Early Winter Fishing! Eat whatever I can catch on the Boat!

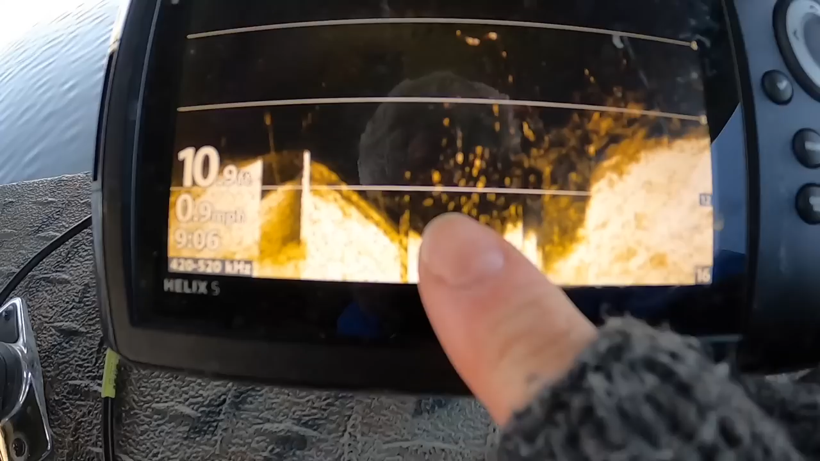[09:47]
On screen: depth 10.9 ft, speed 0.9 mph
See those bigger round? Those are going to be our crappie. Up there, you might have some bait fish, maybe some brim up there.
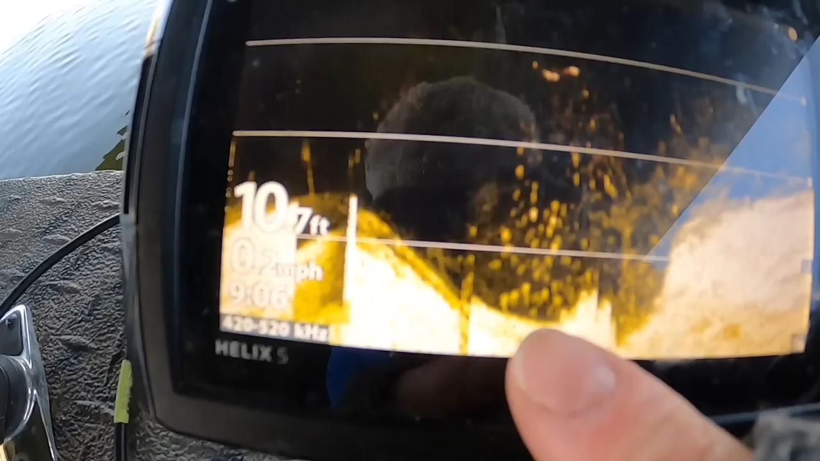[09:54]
On screen: depth 10.7 ft
See those big round chunks down there? Or even, oh, like right in there? That's our crappie, ladies and gentlemen.
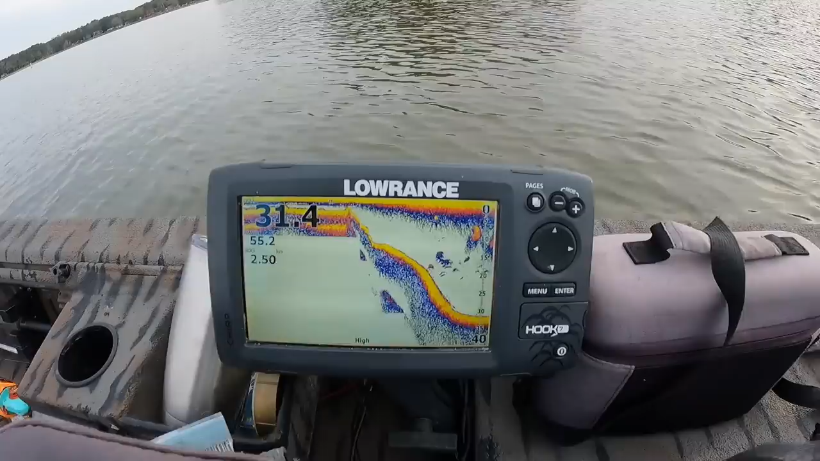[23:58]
Look at that right there. There's your bait. Guarantee that's a little group of striper right there.
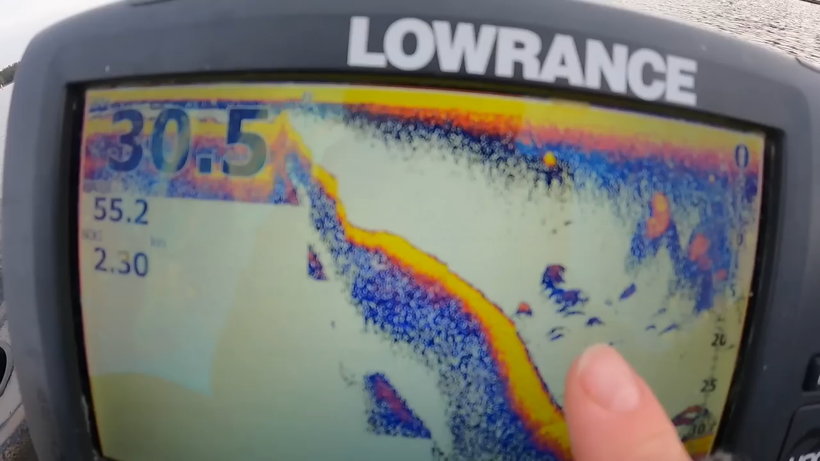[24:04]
Don't look very big. Oh, there are a couple big ones right down there. Look at that.
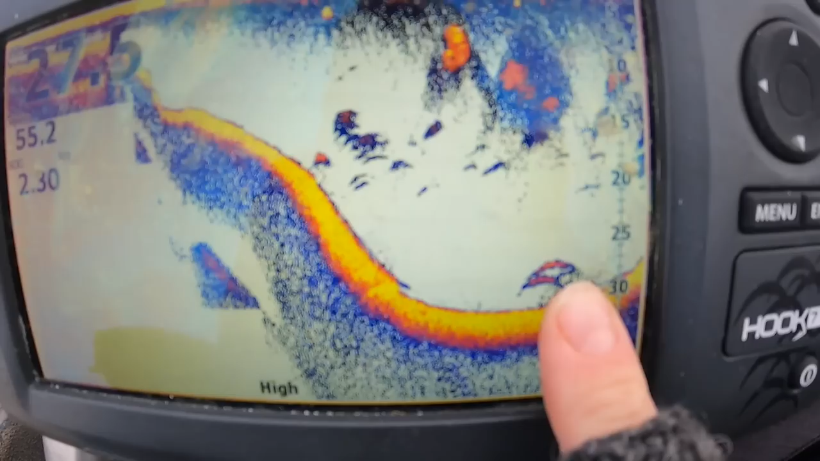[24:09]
There's a pair of good-sized striper. Got some smaller ones all hanging out under those bait balls.